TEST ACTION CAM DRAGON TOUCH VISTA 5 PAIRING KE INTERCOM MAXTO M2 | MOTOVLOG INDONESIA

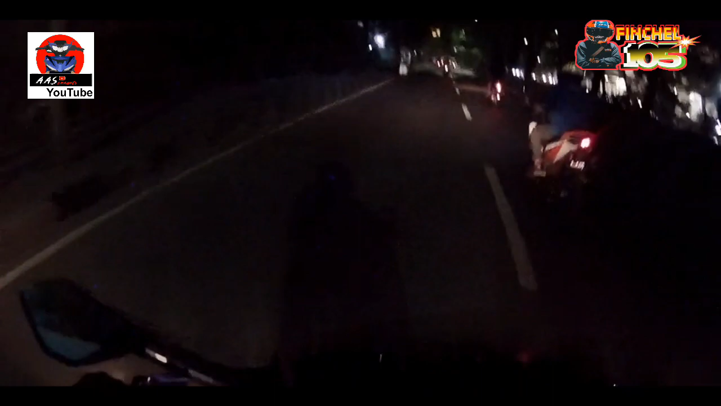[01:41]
oke guys saya lagi nganterin mbak pingsel ya mengisi bensin 2000 rupiah guys
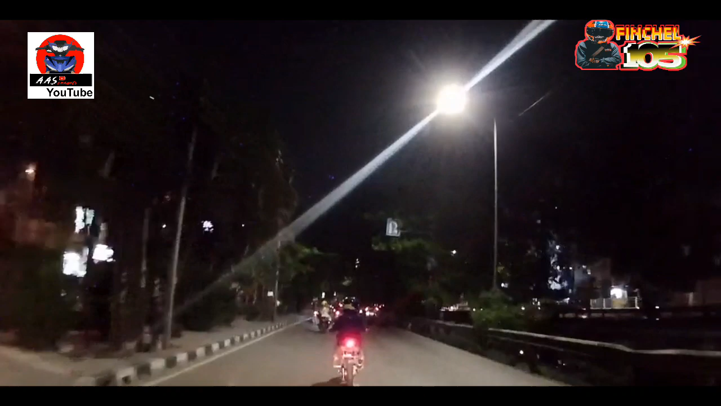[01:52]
malah star belokannya kelewat nah itu dia makanya nih lihat-lihat di sebelah kanan mana belok kanan oke guys jangan lupa subreknya ya yoi bersama aja pak dan mbak pingsel